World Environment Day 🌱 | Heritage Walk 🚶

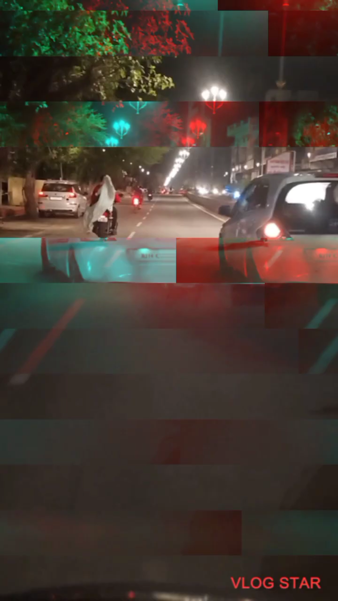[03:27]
आपको शुरु आती दोर में लगियों के बारे में आगे बात कर देखें मेरे सामने जो आपको रोड दिख रहा है ना ये रोड जाता है चंबर रिवर फ्रेंट पर
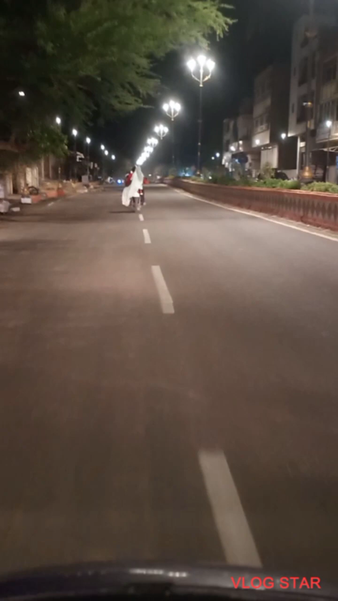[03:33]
सच में दोस्तों ये रोड देखने लायक है रोड पर गाड़ी चलाने में मज़ा आ रहा है
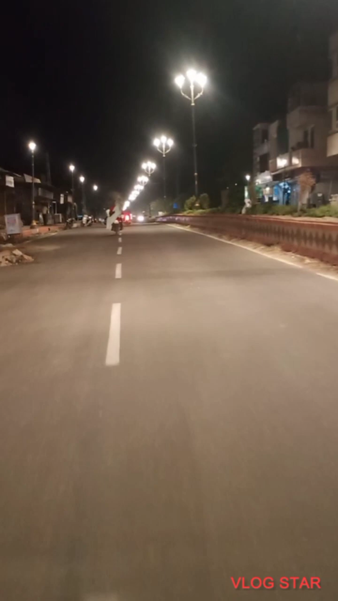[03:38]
और जब रिवर फ्रेंट खुल जाएगा तो इसके बात तो अलग ही मज़ा रहेगा ये रोड एक दम जाम हो जाएगा जो भी आपको खुला खुला दिख रहा है